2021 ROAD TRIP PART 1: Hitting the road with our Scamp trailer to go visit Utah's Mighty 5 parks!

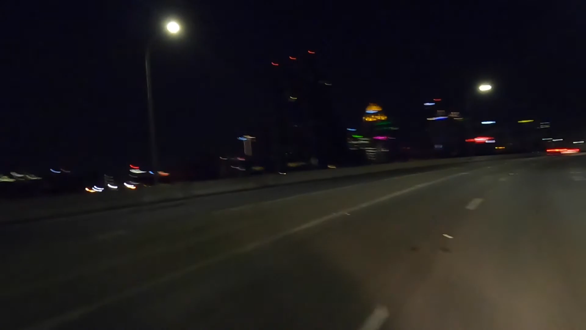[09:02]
Being that it was dark, I didn't get to appreciate the landscape at all, but as we passed Louisville, it seemed like a pretty cool city,